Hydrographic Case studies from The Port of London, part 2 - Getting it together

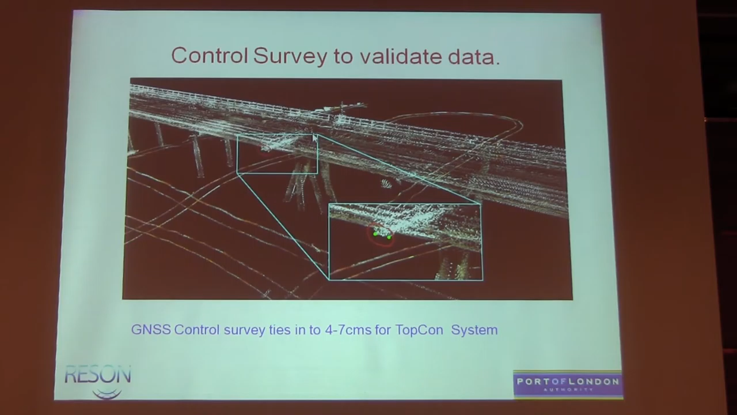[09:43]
So we did some control, and they probably came in with about four to seven centimeters on a jetty.